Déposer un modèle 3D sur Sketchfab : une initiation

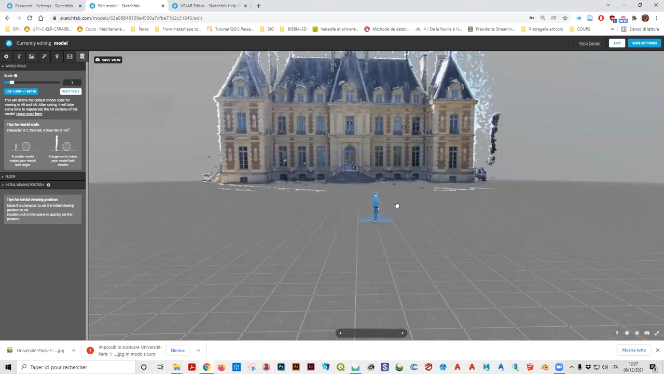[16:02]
Voilà, c'est super. Donc, vous double-cliquez sur la personne. Je n'avais pas, et vous le déplacez éventuellement dans la bonne direction. Moi, là, je l'ai fait.
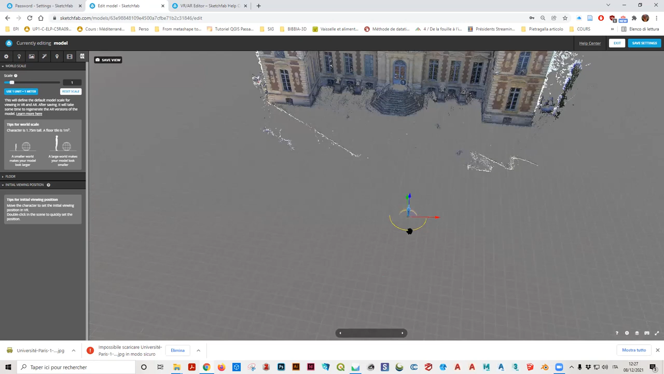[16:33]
Super. Comme ça, il n'est pas trop loin du bâtiment. D'accord ?
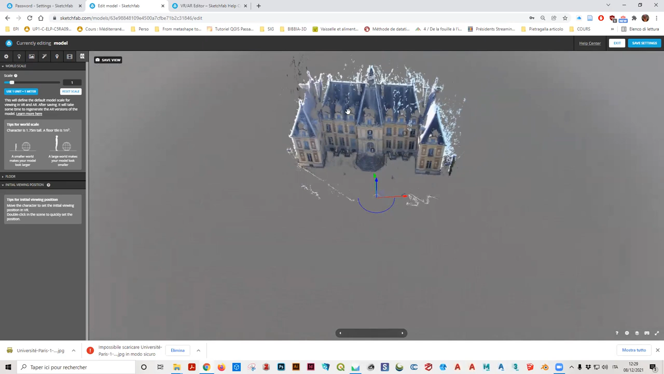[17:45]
Le vrai souci de Sketchfab, c'est que vous ne pouvez pas faire des mesures à l'intérieur, ni de coupes. Ça, c'est le vrai dommage, mais peut-être qu'un jour, ça sera amélioré, tout ça. Vous avez aussi des paramètres ici que vous pouvez, voilà, des choses que vous pouvez modifier. Et qu'on n'a pas fait tout à l'heure. Mais on ne les a pas faites parce qu'on n'était pas encore dans un modèle. On était dans le… Voilà, tout cela, il ne vous l'a pas demandé.
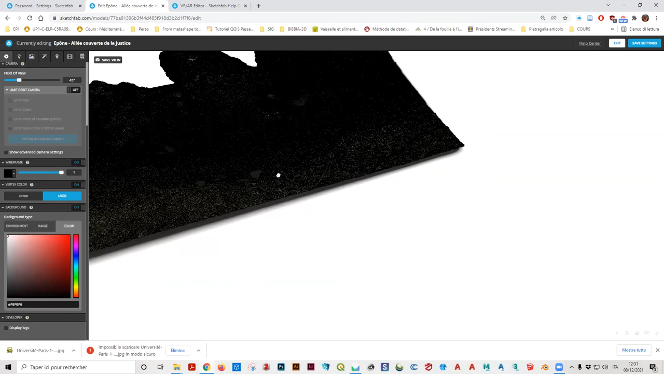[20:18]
Par exemple, là, c'est le wireframe qui n'était pas activé.
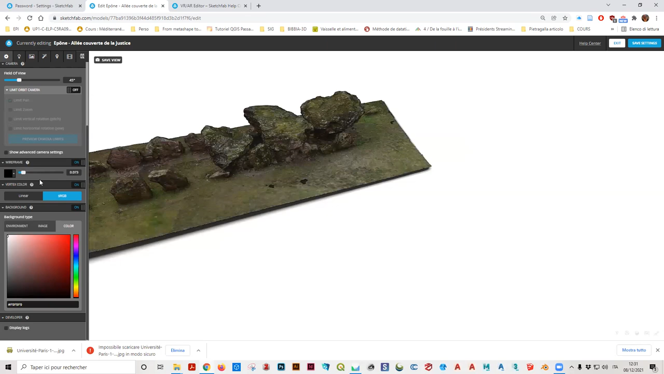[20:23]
Vous pouvez même le rendre moins violent, le wireframe.